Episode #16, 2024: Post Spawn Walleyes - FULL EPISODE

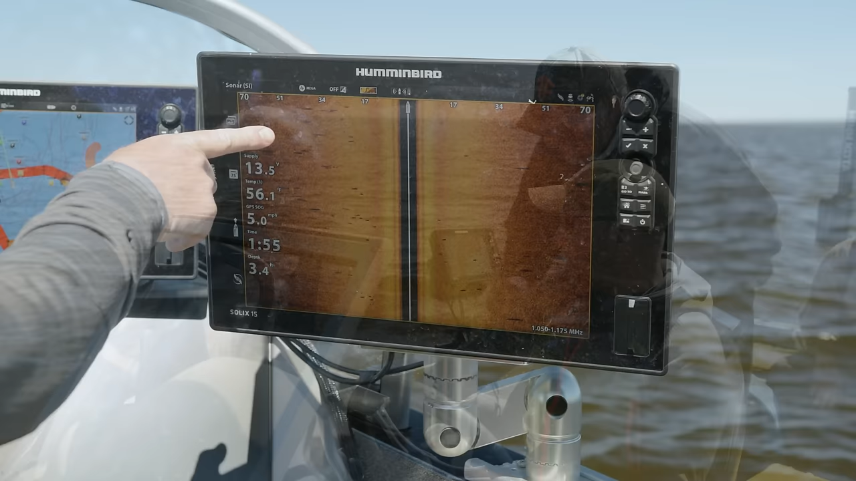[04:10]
get upwind and just come right back through and we catch them. Now that's a walleye, that's a walleye, those that's are, a walleye, that's a walleye. Those are all walleyes, yep.
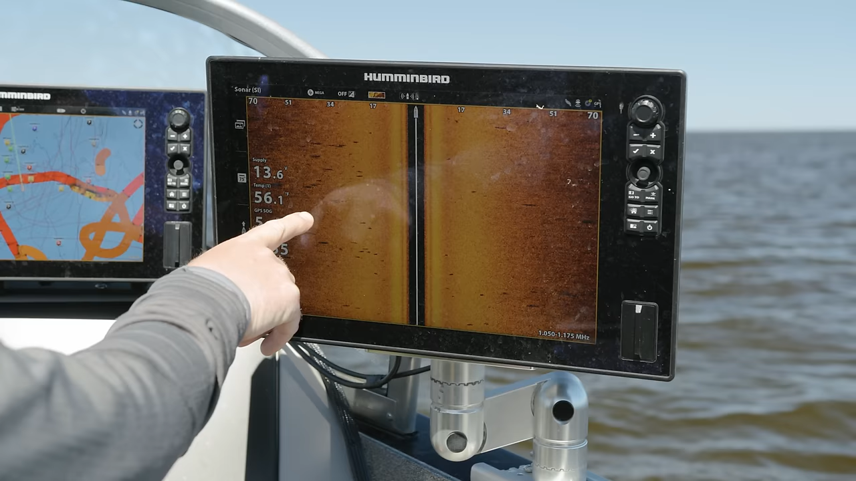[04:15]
So the mega side imaging is an important piece of equipment. Absolutely, I wouldn't fish without it.
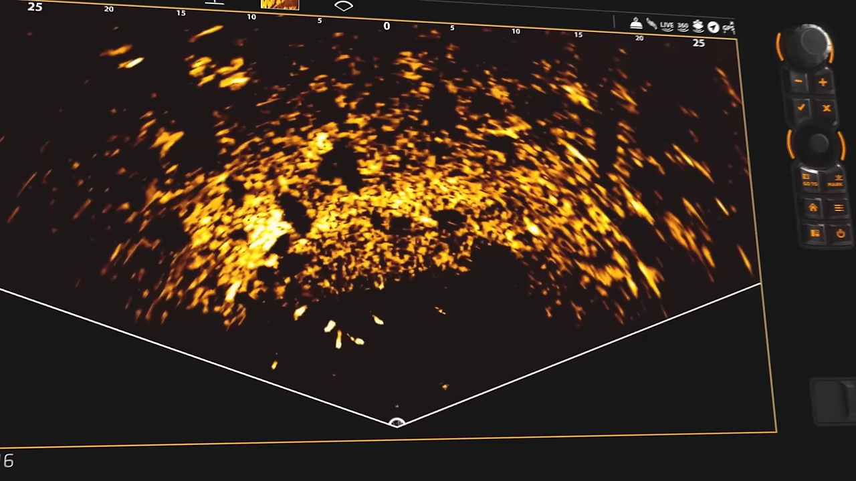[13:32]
Mega Live Imaging shows you what's below in real time
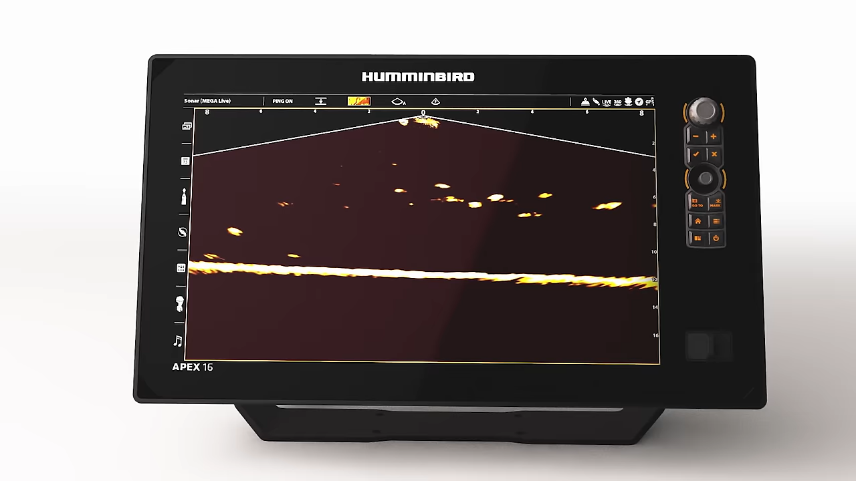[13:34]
with edge-to-edge clarity and no gaps in coverage,